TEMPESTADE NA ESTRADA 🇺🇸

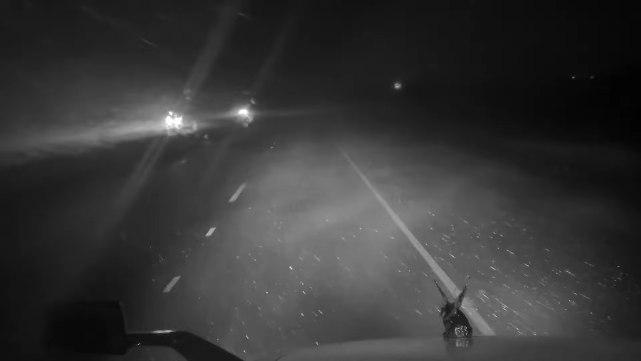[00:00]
duas horas nessa tempestade, galera. Olha aí. Mais de duas horas eu tô deixando. Olha aí.
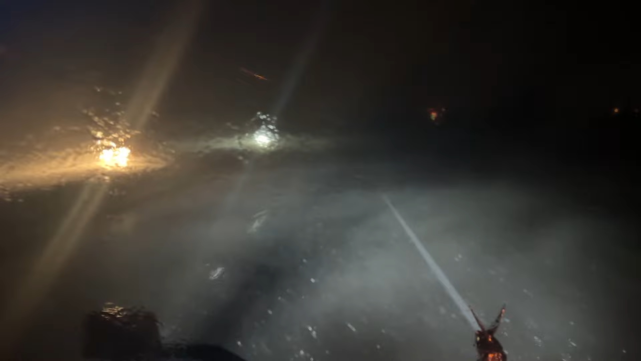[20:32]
Mais de 2 horas nessa tempestade, galera. Olha aí. Mais de 2 horas eu tô deixando. Olha aí. Ó. Não para não, galera. Nós não para não. Nós corta esse país de fora a fora aí. Não, não tem choro não. Não tem neve, não tem tempestade. Nós tem que rochar o bambu. Já estou chegando em Chicago, hein? Estado de Illinois, Chicago. Tá 20 minutos aí na frente, é a metrópole de Chicago.